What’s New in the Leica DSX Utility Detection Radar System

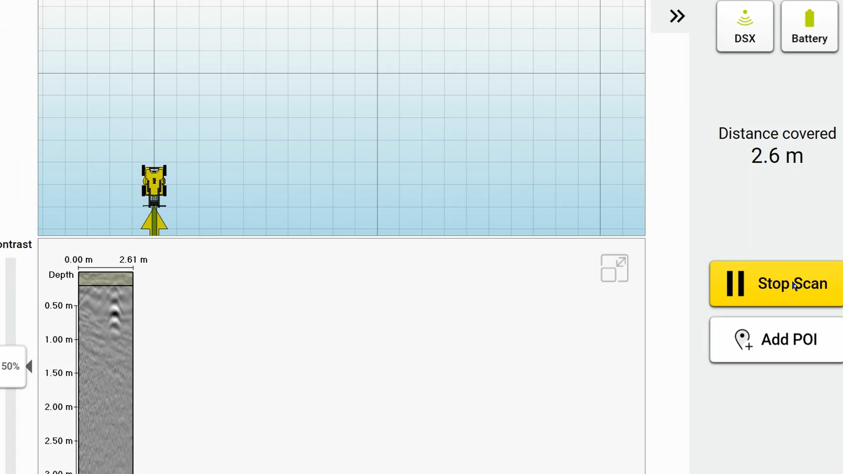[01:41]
Once it's processed, we then get an image of what's under the underground, like can be seen on the side of the vehicle.